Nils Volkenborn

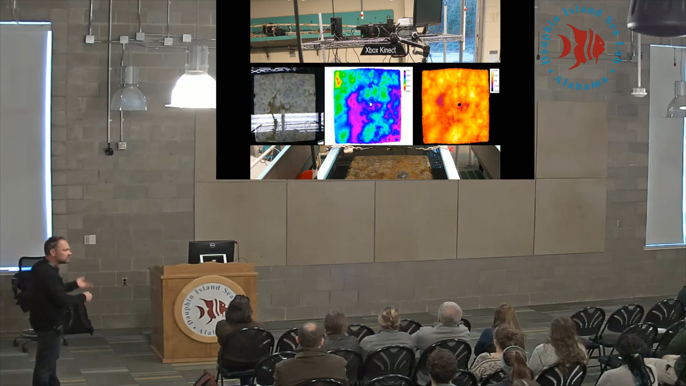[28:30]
So, we can see regions where sediment is brought out to the surface and areas where sediment is basically going down as a function of reworking activities.